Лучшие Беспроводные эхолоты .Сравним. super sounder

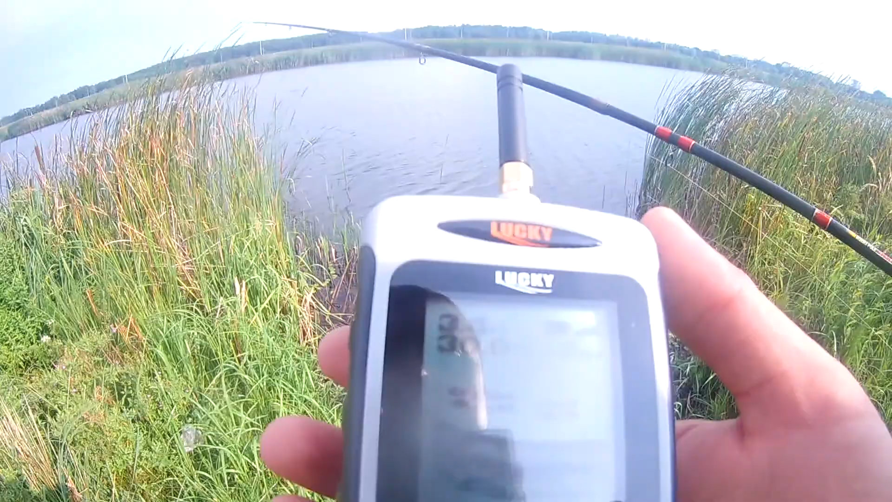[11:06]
4 3 3 3 4 да и на 2 и 3 метра то дна
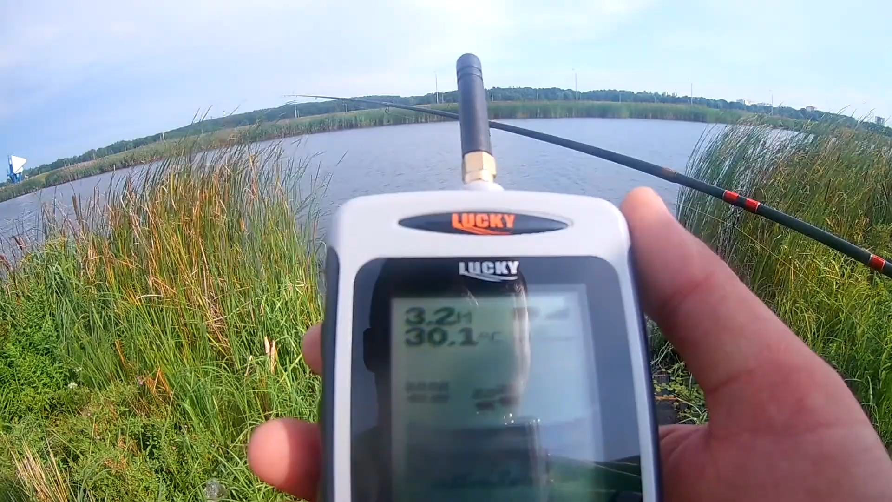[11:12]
On screen: water 30.1°C
стоит за рыба 30 уже
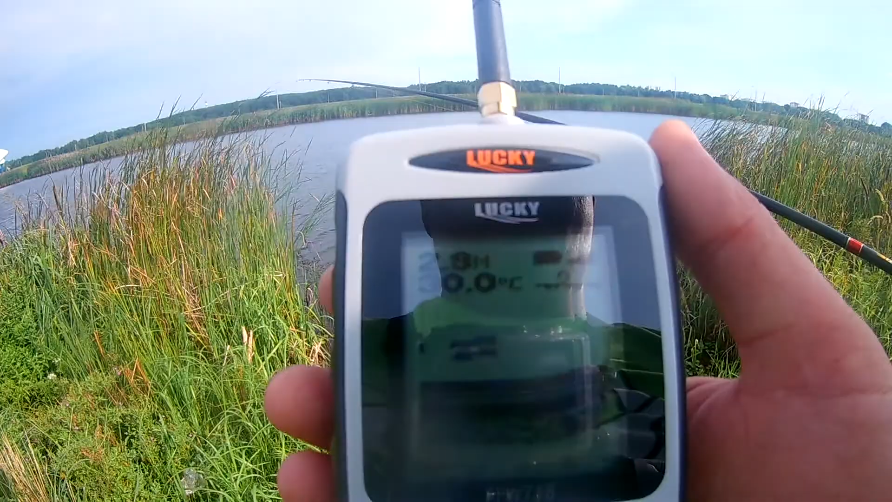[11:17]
2 и 5 здесь посередине тоже немножко стянул идет фишка подъем 2 и 6 до рыбы
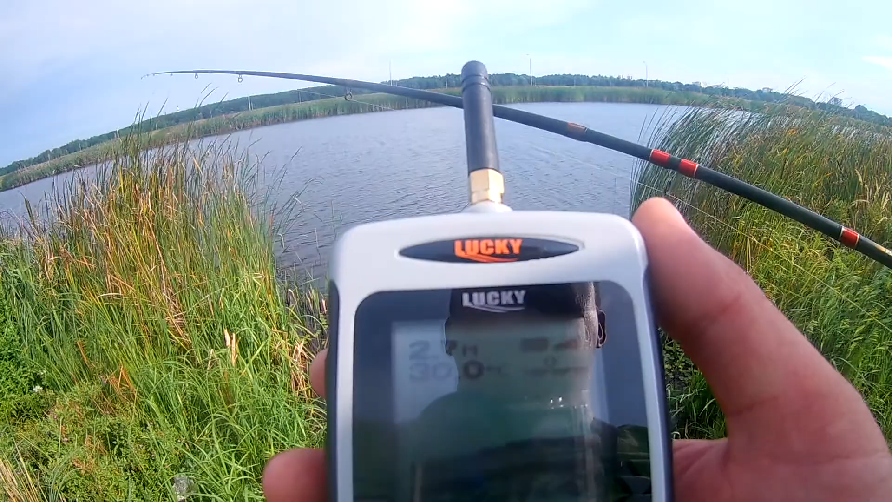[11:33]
нет его час когда будешь подтягивать все ближе к берегу опять пойдет до 3133 вот опять свал вот и
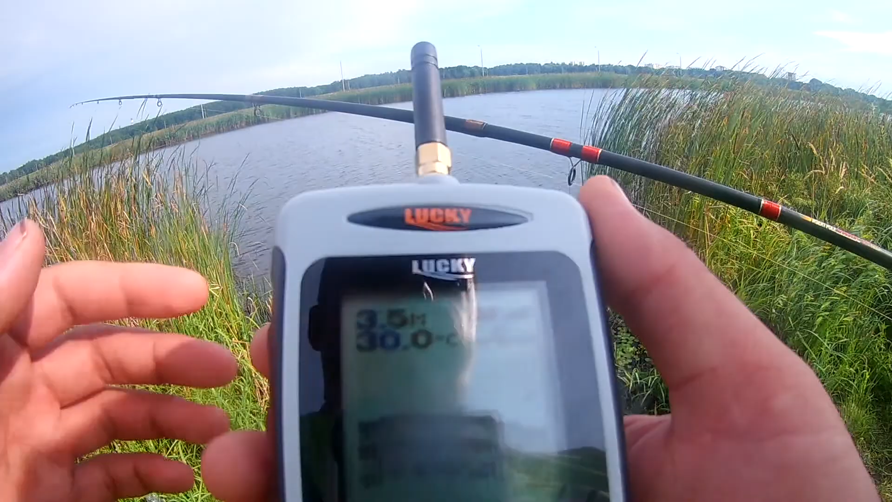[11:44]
On screen: depth 3.5 m, water 30.0°C
небольшие точечки это тоже что-то есть мелкая рыба есть мелкая рыба или трава 3 5 метров глубоковато тут тоже зато парень рассказывал что купался гри сразу горит обрыв валит возле берега
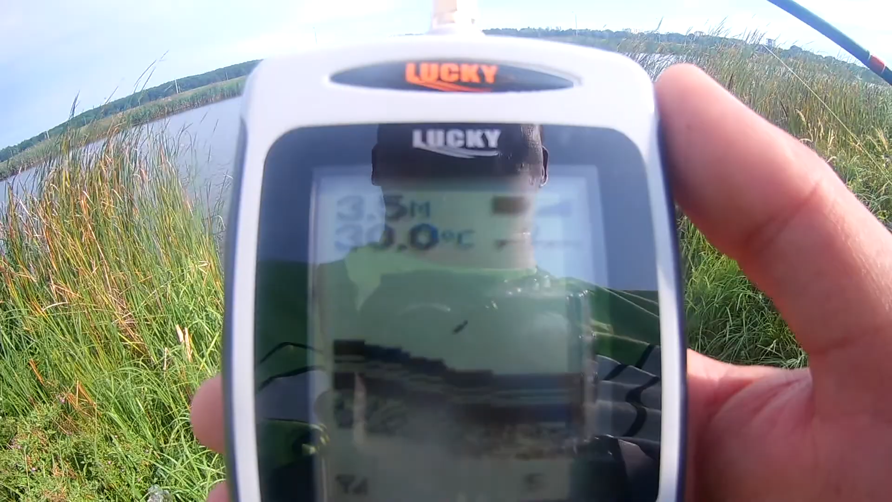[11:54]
On screen: depth 3.5 m
нефиг туда валить этот берег тут 3-4 метра
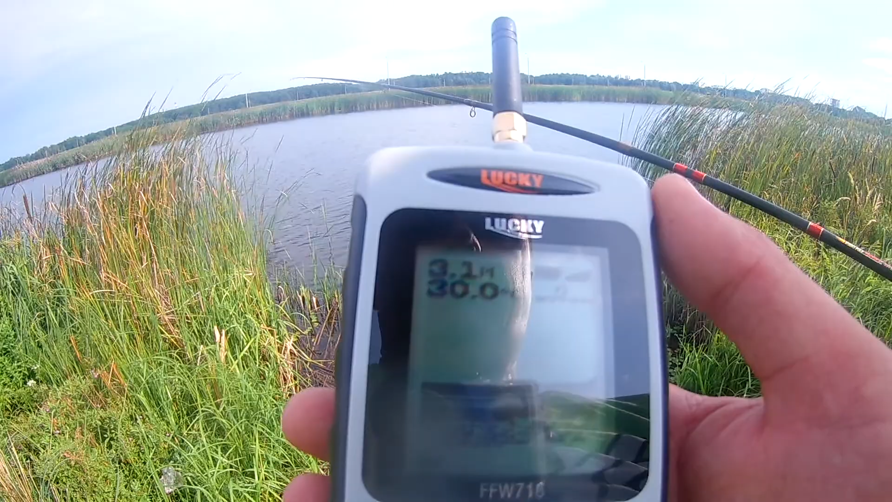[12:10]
On screen: depth 3.1 m
3-3 2 и 8 и вот сейчас пошел подъем вот как раз видишь рыбка на выходе с ямы стоит рыба вот такое вот ребята получилось